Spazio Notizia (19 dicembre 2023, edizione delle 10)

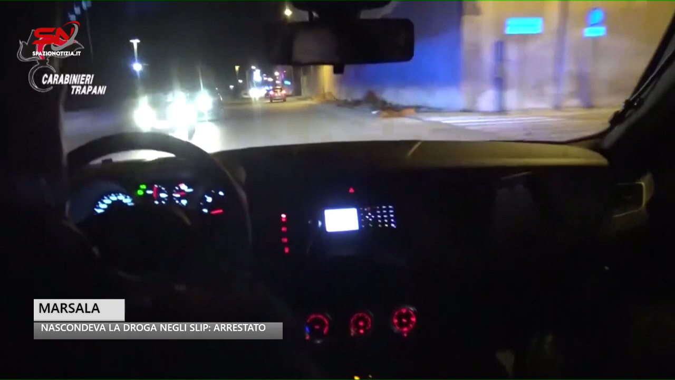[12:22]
in atteggiamento sospetto e guardingo per le vie del centro storico sottoposto